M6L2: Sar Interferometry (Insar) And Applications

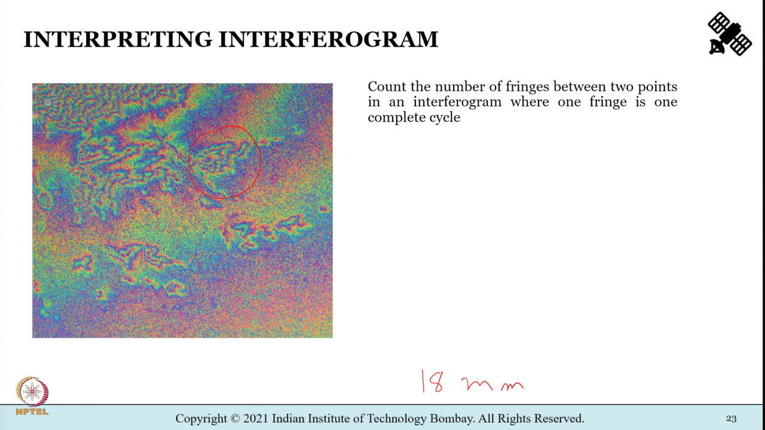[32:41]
You have to count the number of fringes between two points in an interferogram where one fringe is one complete cycle. So, between blue to blue, it is going to represent 18 millimeters. So, 2 fringes is going to be 18 plus 18. Again, in a region with upslope, the fringes will be close together, it will become squeezed together.